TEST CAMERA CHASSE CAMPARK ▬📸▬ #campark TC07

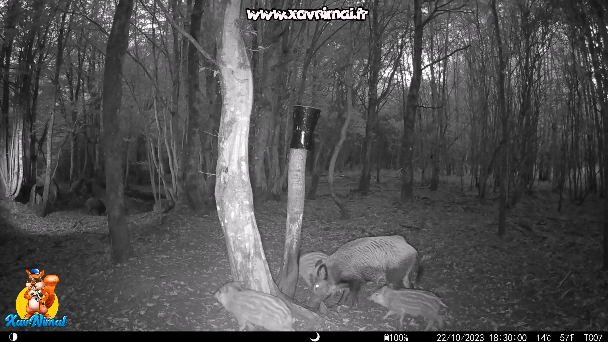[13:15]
là on est à un autre endroit la lumière que l'on voit là au fond c'est une autre caméra là celle qui s'est allumée c'est encore une autre caméra